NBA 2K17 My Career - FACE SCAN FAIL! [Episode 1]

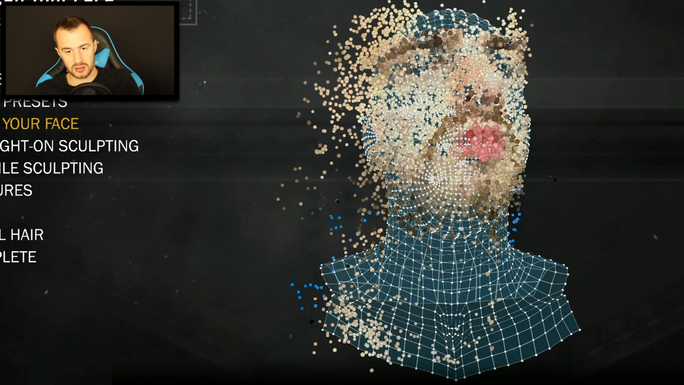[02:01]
I hate when people comment, Joel, why do you wear lipstick? But I see why they do. It looks like I'm constantly wearing pink lipstick. The eyes are on the forehead right now. I'm wondering if that's gonna be a problem with the final product.